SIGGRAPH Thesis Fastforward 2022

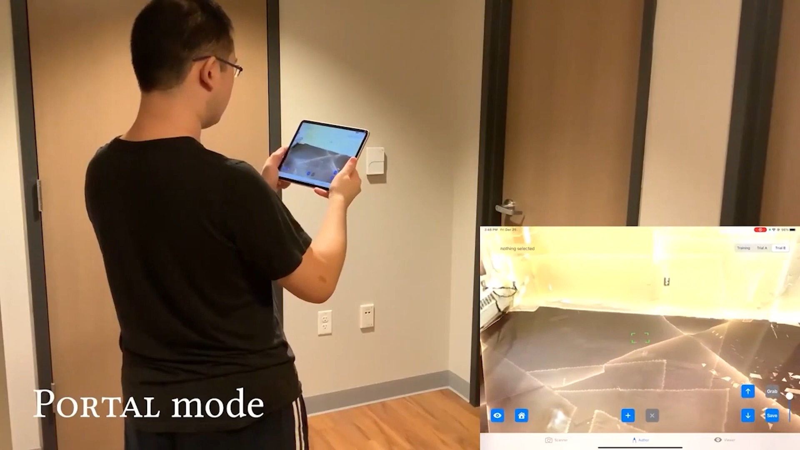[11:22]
DistancyAR enables designers in lockdown to create AR experiences for remote environments. An author can create an AR experience for a LIDAR scanned environment from another location using AR interactions.
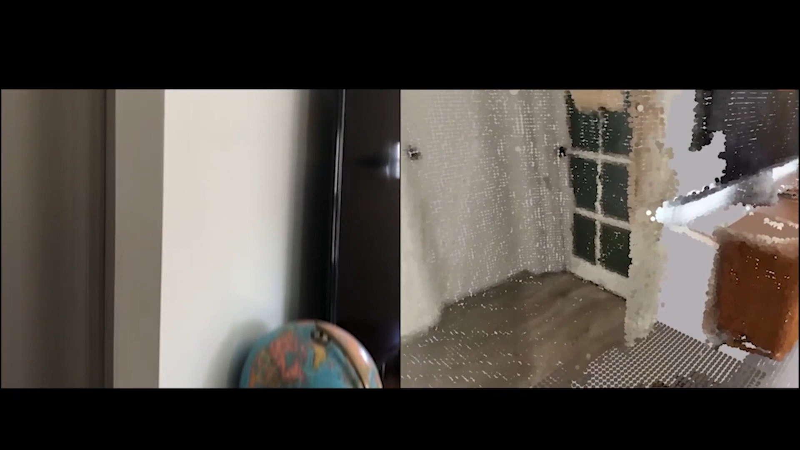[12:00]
We hypothesize that point clouds are well-suited for prototyping as they can be captured rapidly and then edited immediately on the capturing device in situ.